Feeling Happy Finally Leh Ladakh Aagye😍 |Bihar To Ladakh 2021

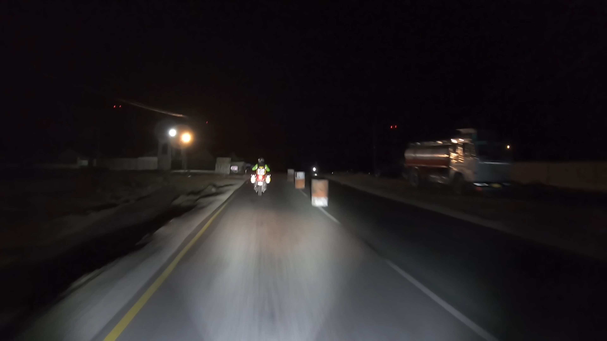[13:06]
बस 15 किलोमीटर दूर है लेह से, इंशाल्लाह वहीं पहुंच जाएंगे। और खुशी खुशी तो भाई बहुत है।
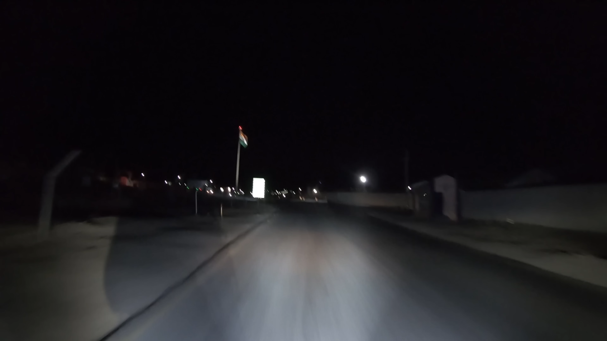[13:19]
तो वेलकम टू लेह, माशाल्लाह तिरंगा अपना लहराता हुआ सामने, क्या बात है, पहुंच गए फाइनली।
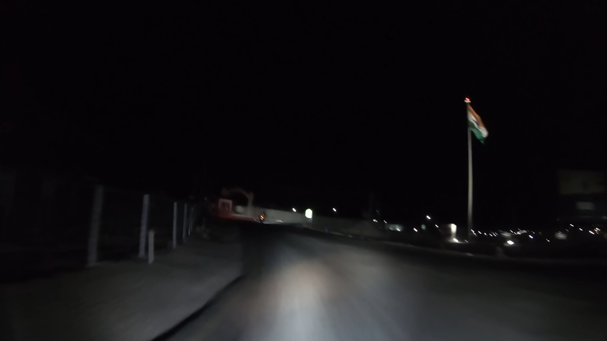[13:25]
बस 1-2 किलोमीटर और है, लेह पहुंच गए हैं हम और बस होटल लेने वाले हैं।